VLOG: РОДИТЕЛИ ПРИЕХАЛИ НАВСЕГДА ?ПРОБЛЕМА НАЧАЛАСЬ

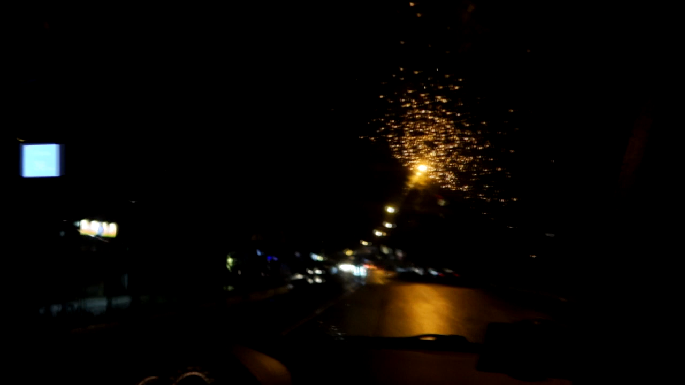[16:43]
Я думаю, в сезон тут народу полным-полно ходит по улицам, гуляют. Смотрите, какой красивый фонарик.